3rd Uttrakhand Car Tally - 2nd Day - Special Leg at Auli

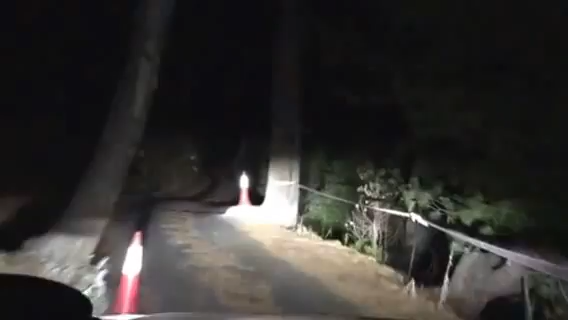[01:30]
और आएंगे दो पेड़ और आएंगे. हम पोजीशन से निकलो उसके बाद वापस घूमना है आगे से आगे जाते हैं और लाइन पर रुकना भी है. लाइन दिखेगी है जब चलो यहाँ से घूमना है यहाँ से यहाँ से ऊपर जाके बैक करना है.
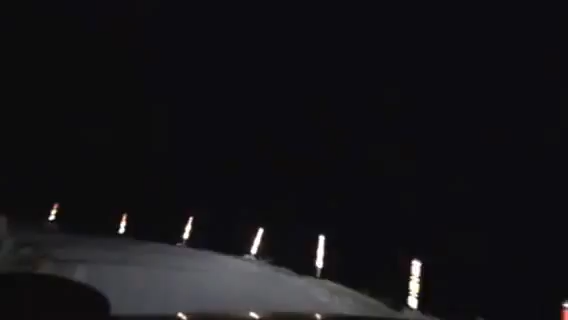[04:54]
लेफ्ट हेयर पिन यहाँ से घूम के ऊपर जाना वी हैव 52